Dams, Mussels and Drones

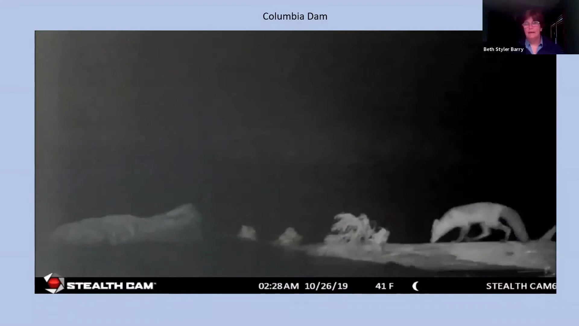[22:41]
So you see another visitor coming to get a drink and look around, see what he might, what he might catch.
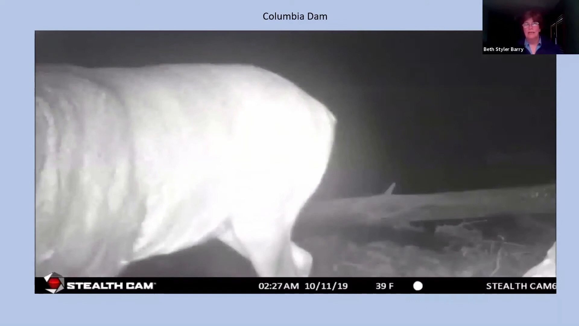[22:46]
And then last but not least, this guy wanted to come very close right into the camera.
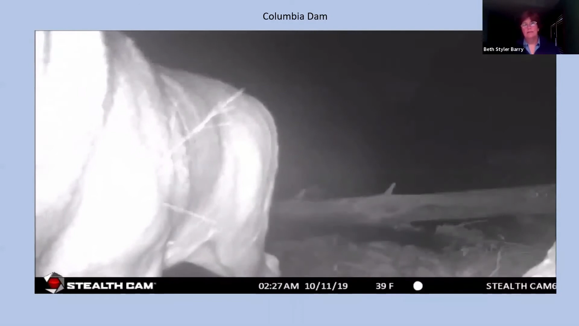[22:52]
And in a second, if you can read his lips, he says, thank you very much. So that is what it looks like if you're down at the Columbia Dam now.
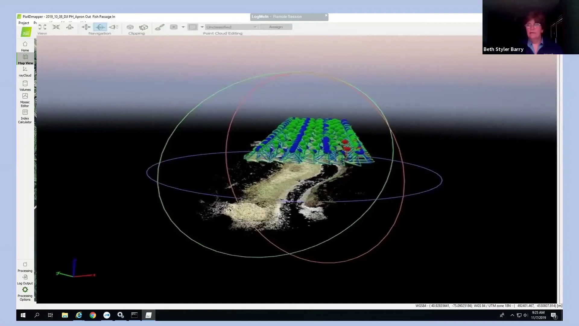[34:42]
Um, and this is something that one of our team members, Nigel, um, can then use to create an animated version of those pictures. So again, and I think that comes up next. So what I'm going to show you now is going to look again like a flyover video.
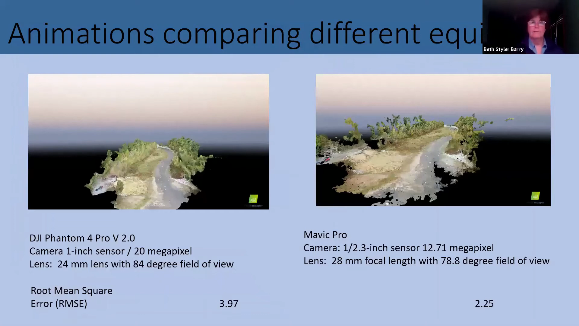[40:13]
So we did use two different drones, a Phantom and a Mavic Pro.
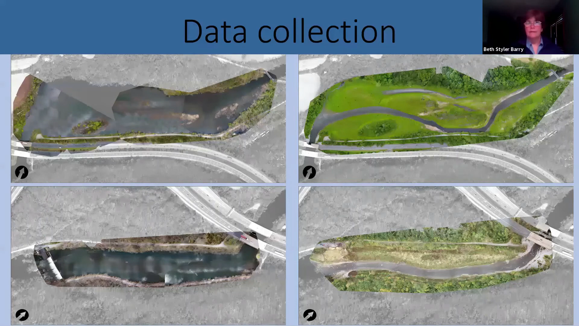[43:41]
And here you have, when we're looking at mostly earth, you can see the difference in the clarity and the quality of, um, the image that we're able to create. So we all, we, um, measured the change in floodplain. Um, and again, you see both pieces of equipment being used here.